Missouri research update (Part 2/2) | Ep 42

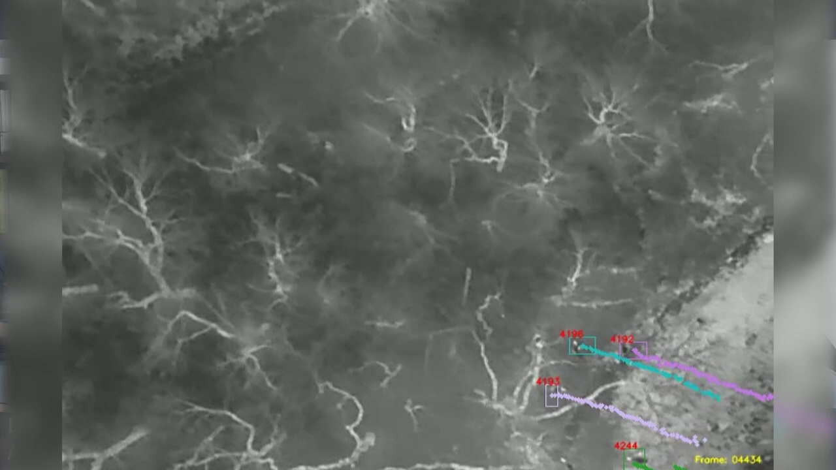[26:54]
It's kind of like, okay, we know we go out at night and download the location where the birds roosting. That's okay.
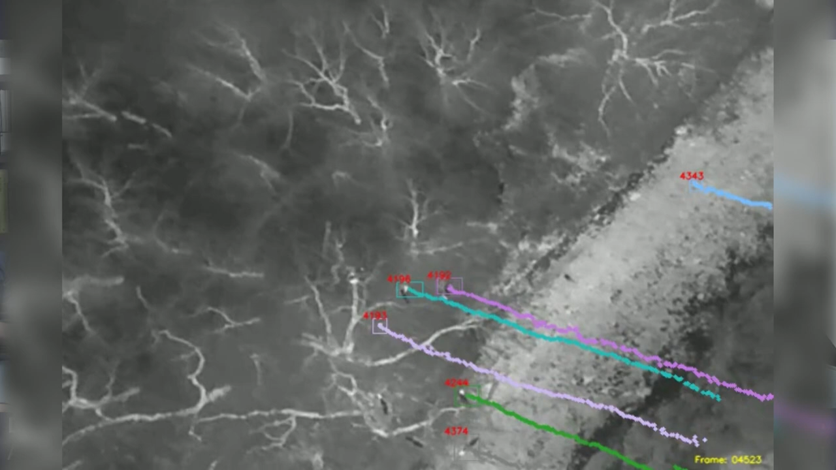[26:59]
We know, we know that the turkey roosting in there and we can fly a drone over where we know the turkey is. And kind of the original, original question was first off, like, well, did they even show up in the thermal imaging? And we did a pilot study a few years back with Jason where we found that, uh, yeah, actually they do show up.
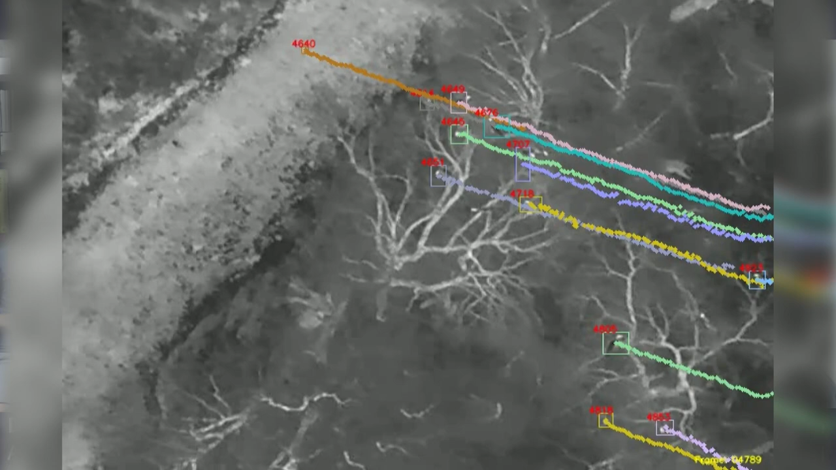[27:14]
Like you can, you can see them when you fly over them.
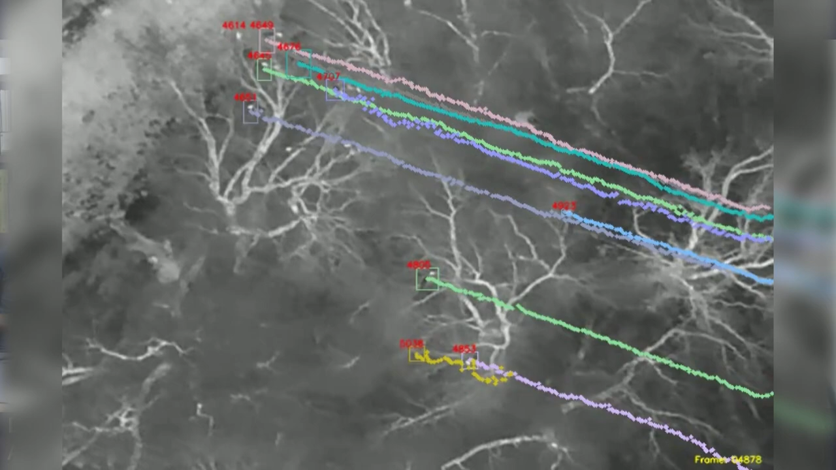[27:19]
And so then we kind of expanded the study a bit, um, you know,